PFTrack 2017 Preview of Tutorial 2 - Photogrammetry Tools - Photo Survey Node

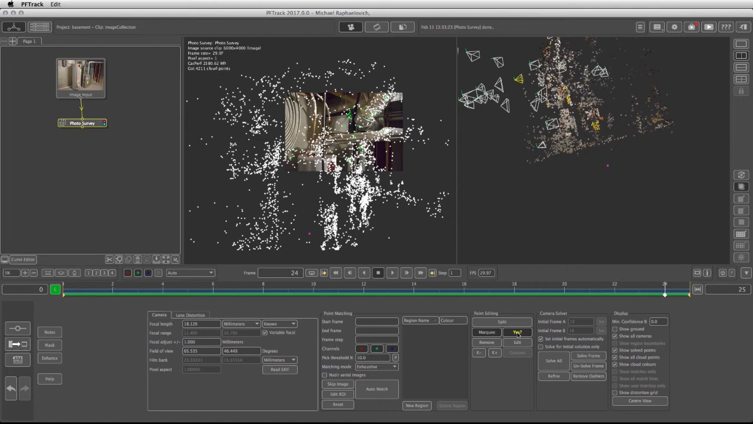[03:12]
So I'm going to refine the solution and see that there's no more changes and actually there's another point here that I didn't see. I can take the marquee and hit the delete button. I can also scrub through the images themselves and see if I can find points that turn red. For example right here.
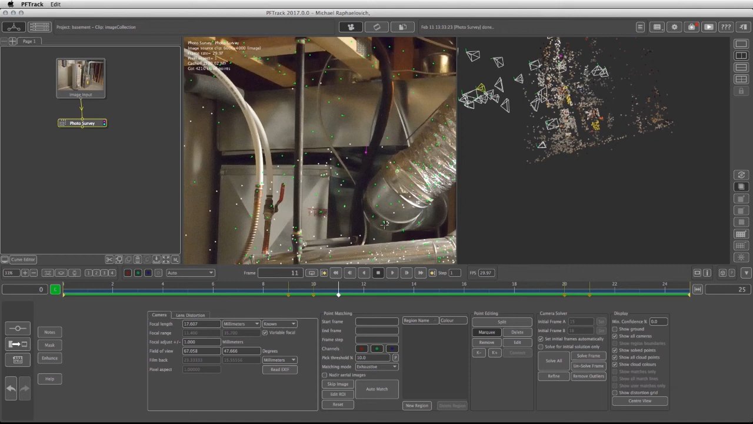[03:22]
So I can click on marquee select this point and either remove it or just hit delete.
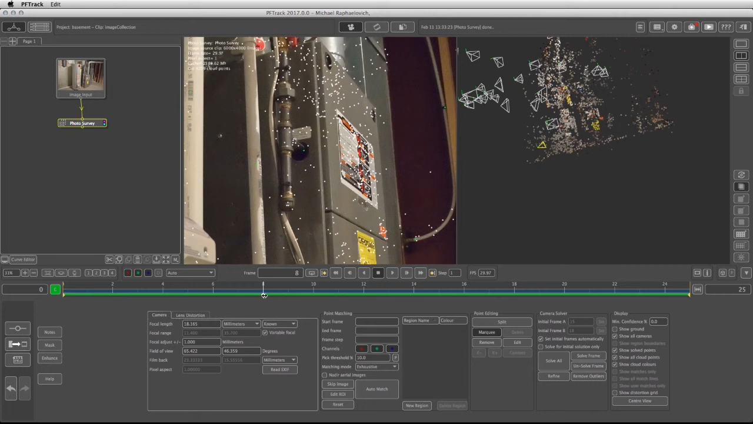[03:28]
So once I go through all these images and I'm trying to find out points such as these two then I can definitely go back and refine my solution.
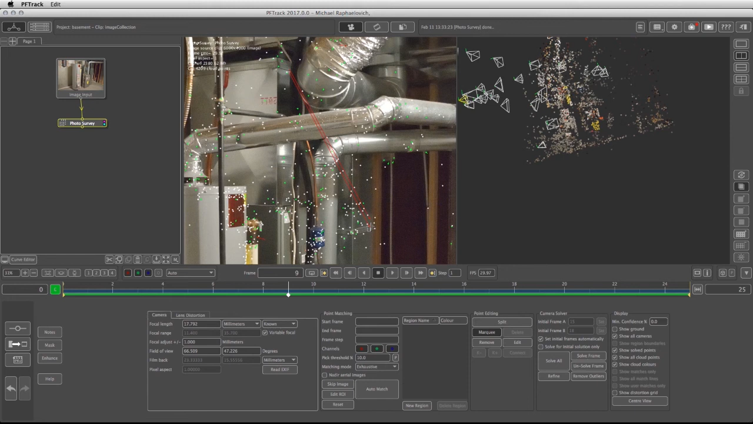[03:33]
The better the points are the better the geometry is going to be at the end. So let's click on solve all and we're going to be right back.